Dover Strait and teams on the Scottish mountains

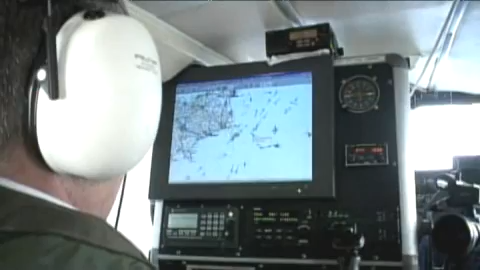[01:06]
They're monitoring the busiest shipping lane in the world, the English Channel.